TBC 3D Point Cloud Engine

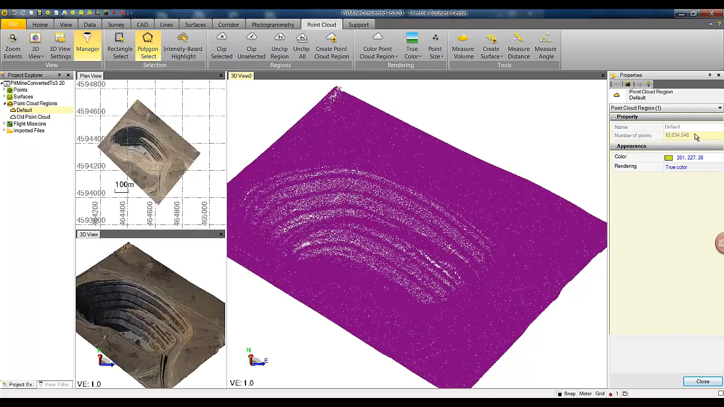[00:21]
Here in the 3D view we are looking at point cloud generated from the Trimble UX5 dataset. If you look at the properties you can see how many points we are looking at and you can see that we have roughly about 10 million points in the project. With the new 3D point cloud engine we have adopted the existing deliverable generation and measurement capability like measure volumes surface distance and angles into our 3D view directly to work on point clouds so as an example you can quickly measure a distance across this pit mine and see that distance is roughly around 480 meters. Also we have enabled a polygon
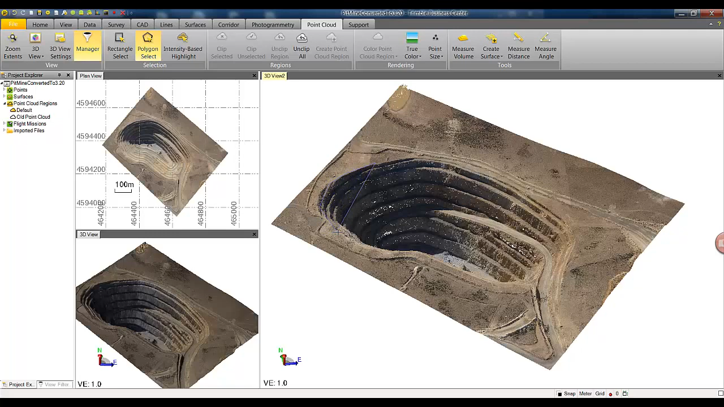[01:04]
select command that works not only on point clouds but also other objects in TBC so by holding the left click and releasing it we are entering the polygon select mode and if we go around this rim quickly we can select the point cloud that we want and we can
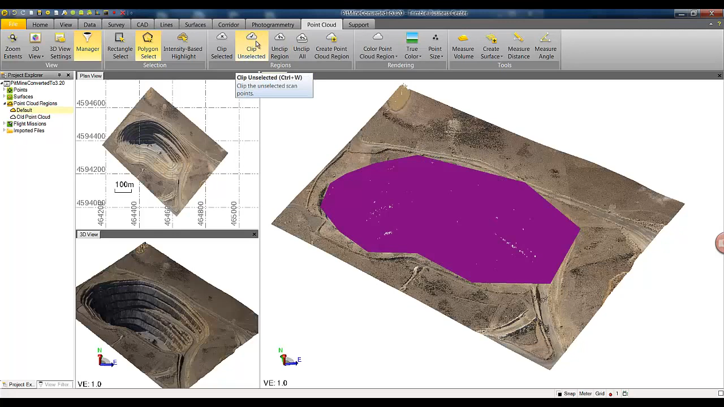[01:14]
remove anything that we don't want outside of the selection by selecting clip unselected.
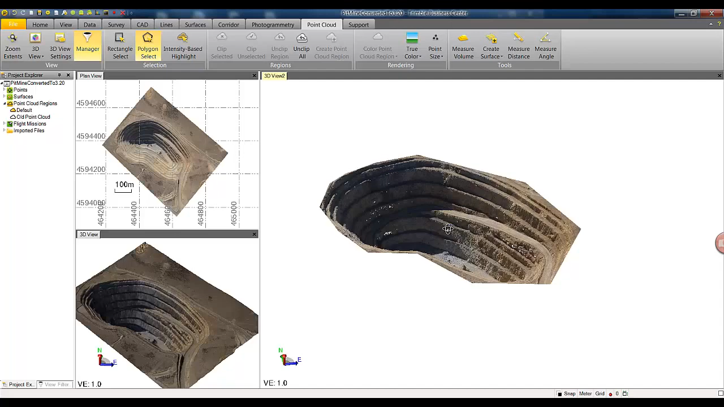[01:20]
Also now we can generate surface measure volumes on our selection we can unclip all also by selecting an area we can create a new point cloud region the notion of regions inside Trimble Business Center is very similar to the notion of layers so region is essentially a layer on a point cloud. Here we have created a new region and it's created
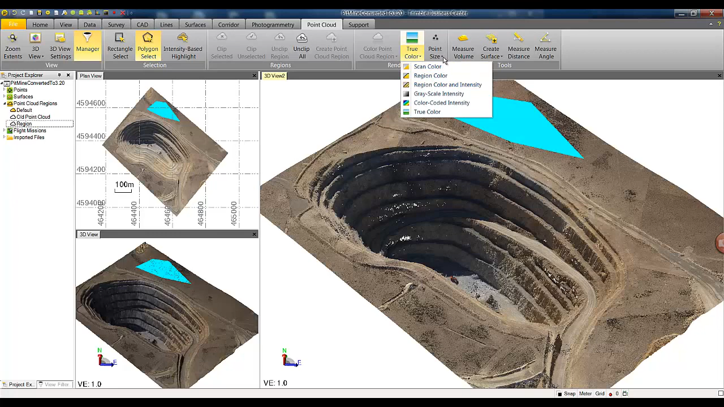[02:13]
a different abilities to render point clouds depending on whether you have a true color or a grayscale intensity from terrestrial laser scanners also you can change the size of the points for a better appearance on the screen.
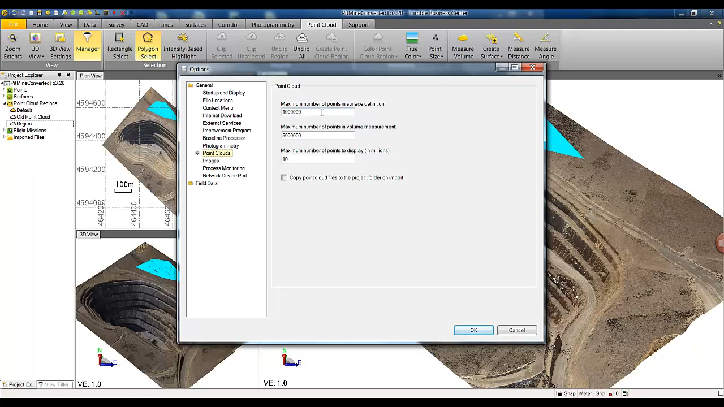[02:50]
with your software package because not always you are going to need one billion of points in a surface definition so you may want to optimize the time it's going to take by changing some of these settings. As an example if I change maximum number of points in the display to one you will notice that the point cloud here is down sampled and only one million points is selected. Similarly for creating surfaces and working with point clouds further
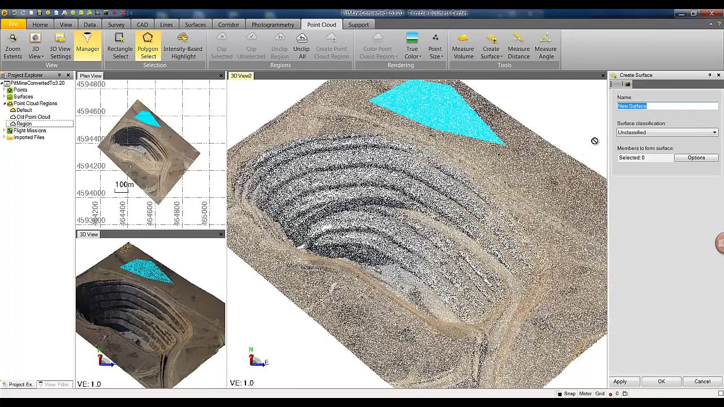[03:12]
so if you have a select surface and these are the members you're going to select to be generated in a surface by selecting
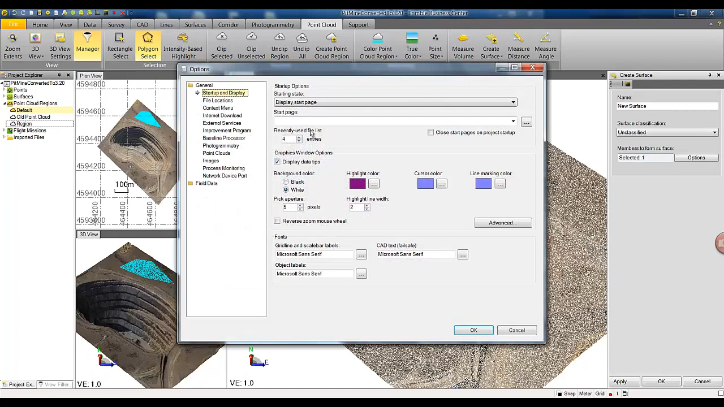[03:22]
the point clouds and number of surface points you can specify 5,000 in this example and hit apply
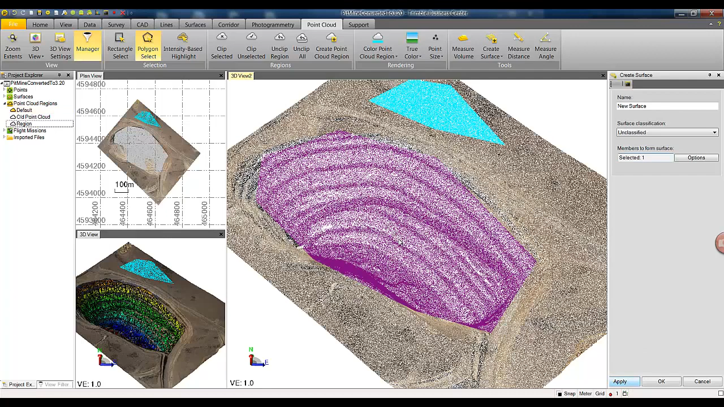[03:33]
we can see a new surface is generated we can turn off the point clouds to better see the surface and if you turn the point clouds back on you will notice that some of the points in the point clouds have been skipped due to the spatial sampling we did by selecting a lower number of points to be included in the surface.